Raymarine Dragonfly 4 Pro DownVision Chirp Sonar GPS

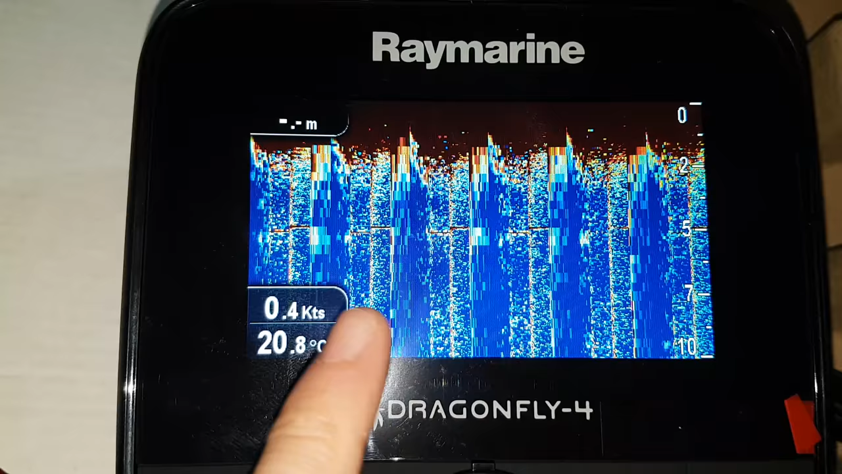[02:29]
On screen: speed 0.4 kn
Sonar da zaten çok belirgin bir şekilde çalışmıyor. Tekrar menü tuşuna basıyoruz.
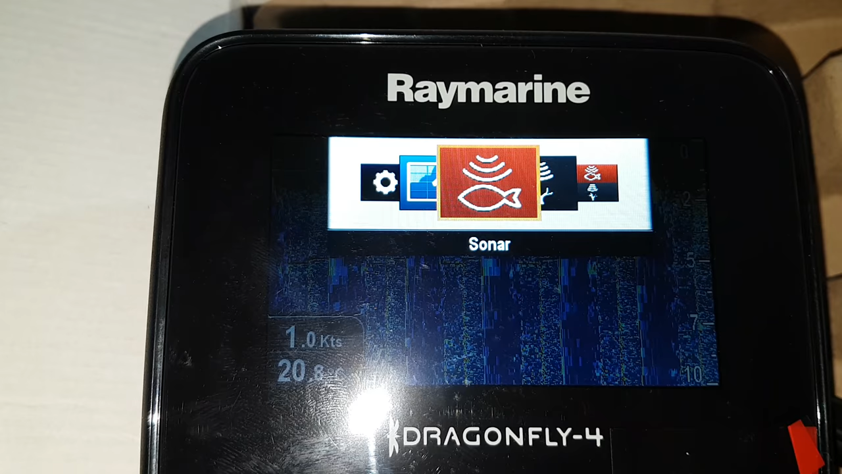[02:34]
Down Vision'ı çalıştırıyor arkadaşlar.
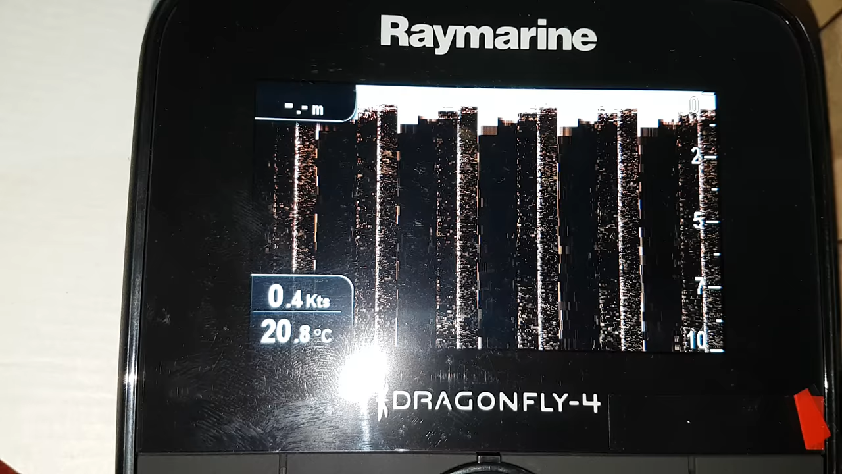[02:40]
On screen: water 20.8°C, speed 0.4 kn
Down Vision'da biliyorsunuz bu genelde birazdan ben bunu renkli tomografiye benzetiyorum. Veya ultrasona benzetiyorum. Buradan partları bölebiliyorsunuz.
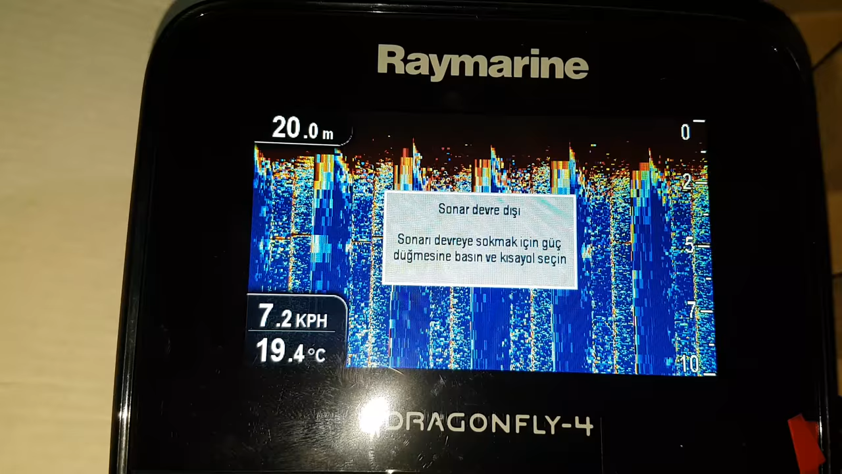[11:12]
On screen: water 19.4°C, speed 7.2 km/h
Sonar devre düşüyor fakat sonarımız etkili.
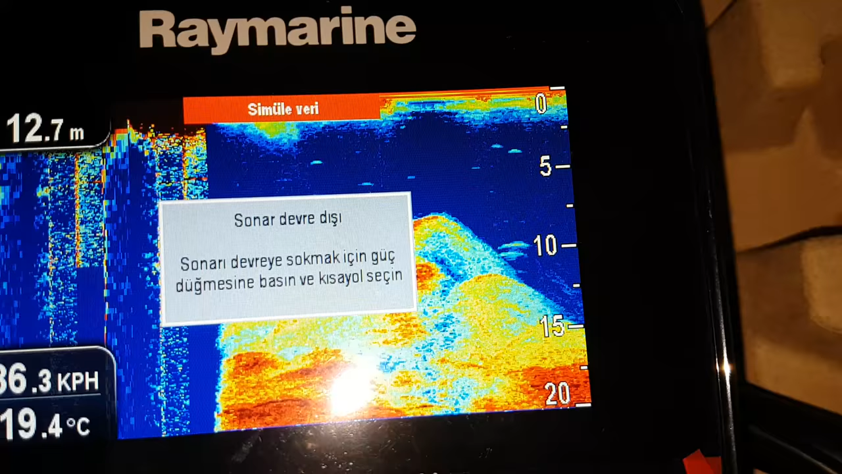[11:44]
On screen: depth 12.7 m, water 19.4°C
Simülatörü veri veriyor şu an. Hızımızı veriyor.
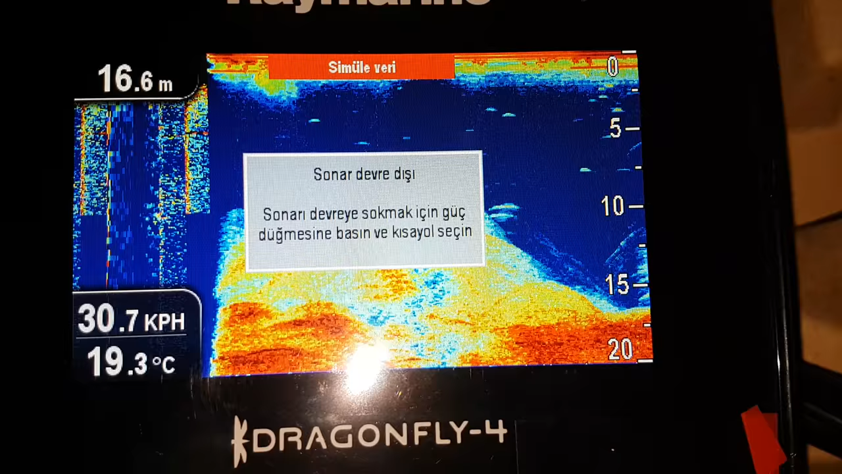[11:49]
On screen: depth 16.6 m, water 19.3°C, speed 30.7 km/h
Deniz sıcaklığını veriyor. Kaç metredeyiz onu gösteriyor.
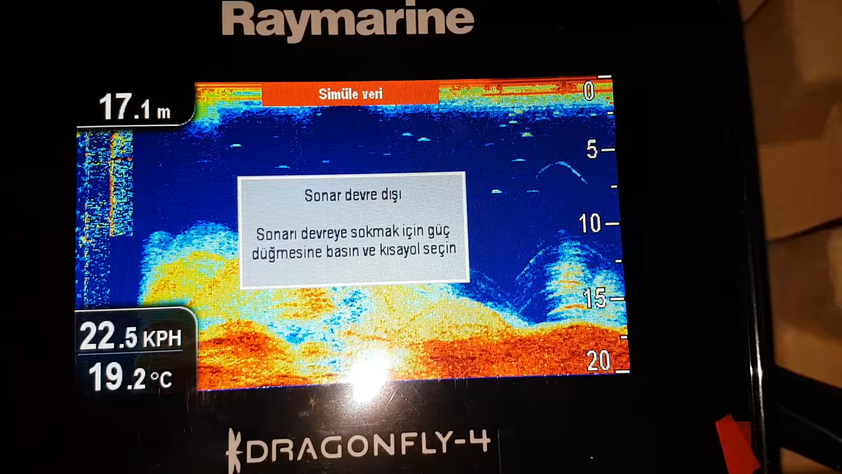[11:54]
On screen: depth 17.1 m, water 19.2°C
balıkları görüyorsunuz.
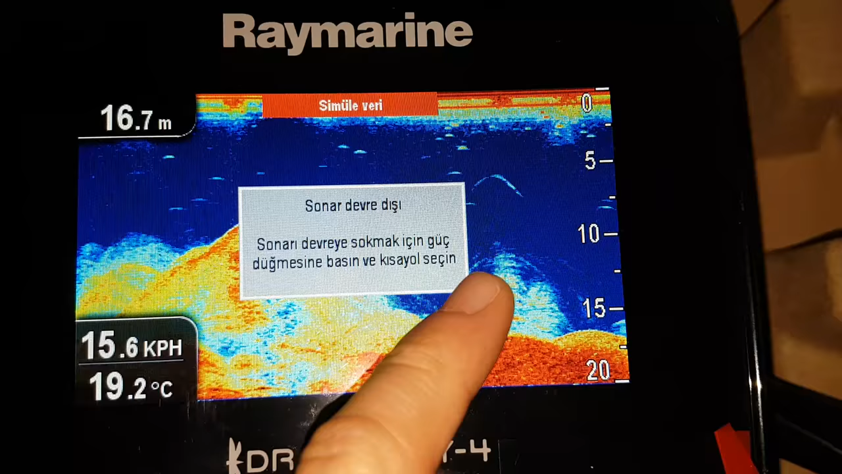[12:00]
On screen: depth 16.7 m, water 19.2°C, speed 15.6 km/h
Balıkları görüyorsunuz. Sürü halinde. Diğer balıklar. Buradan bir çıkalım.
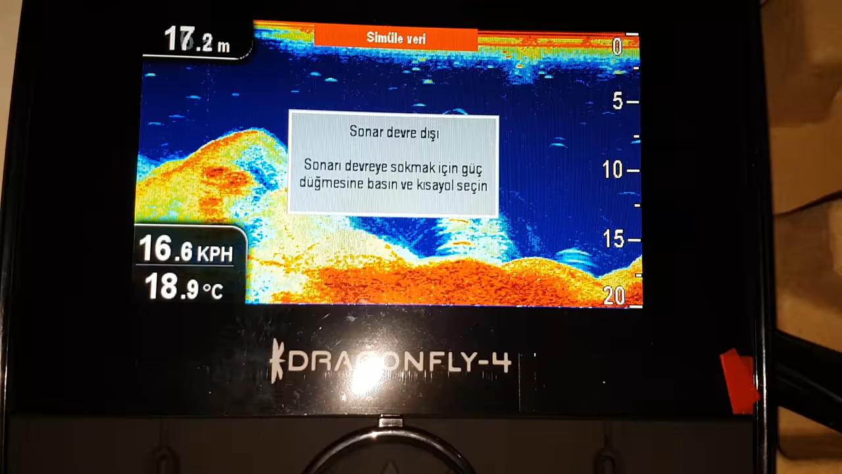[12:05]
On screen: depth 17.2 m, water 18.9°C, speed 16.6 km/h
ve Downvision'da simülatör alalım.
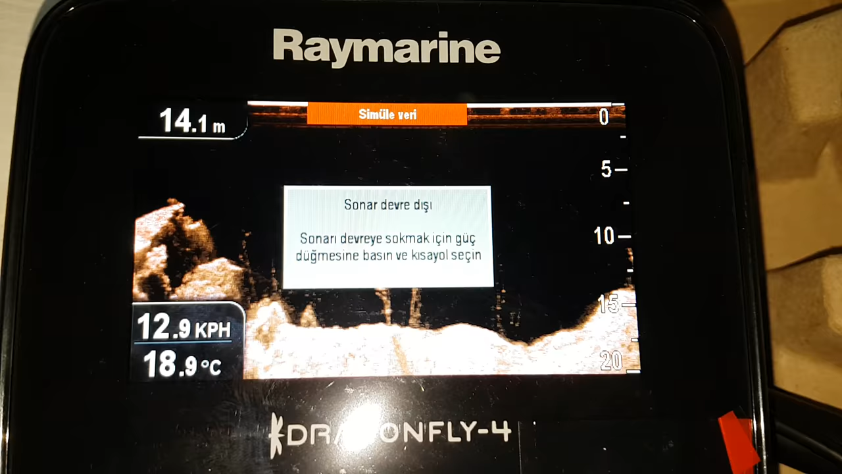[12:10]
On screen: depth 14.1 m, water 18.9°C, speed 12.9 km/h
Evet arkadaşlar.
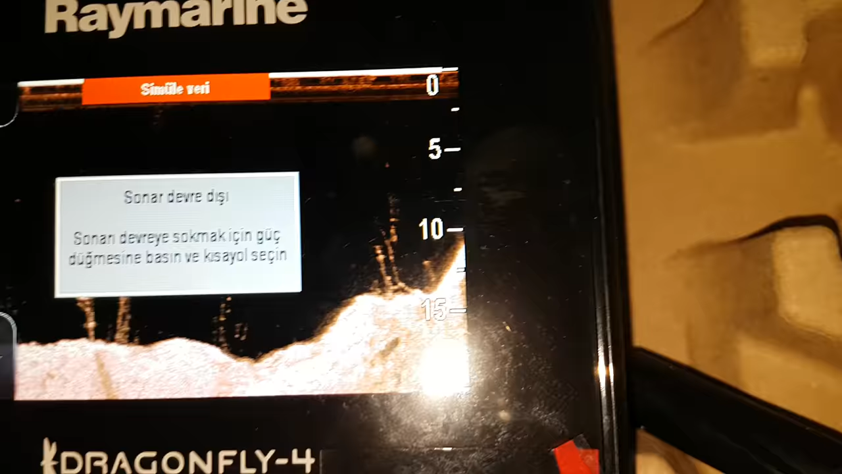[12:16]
Görüntü telefonu da fark ediyor ama telefonla çekiyoruz.